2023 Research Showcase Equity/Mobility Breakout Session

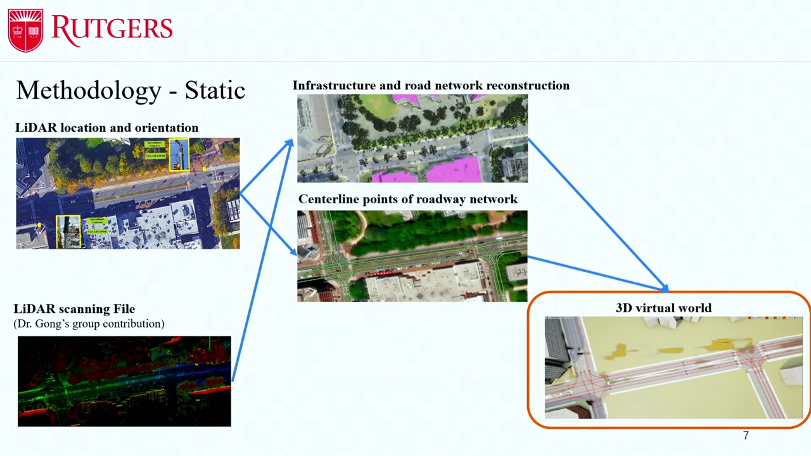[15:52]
I just remove some like the plants for a good view. And also we have like these small points which is just a directly from the centerline map, so I will use them as a reference to import our trajectory data. So the next part is how I process my trajectories.
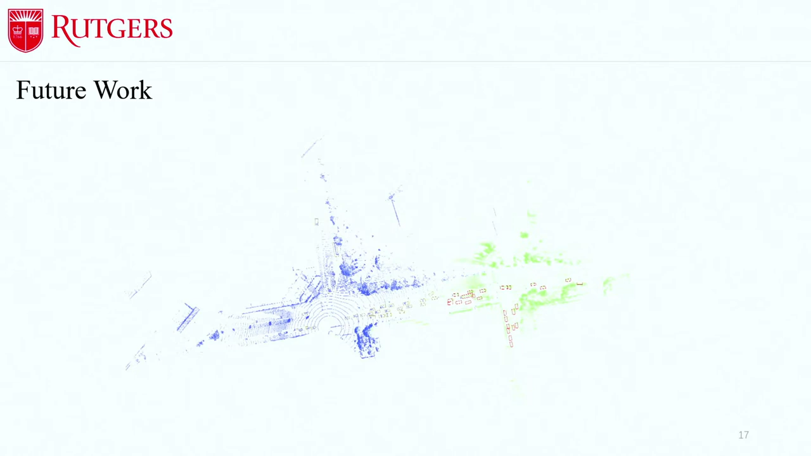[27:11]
So if one vehicle drives through this overlap area, two LiDAR sensors will recognize that there was two vehicles there because they don't know each other.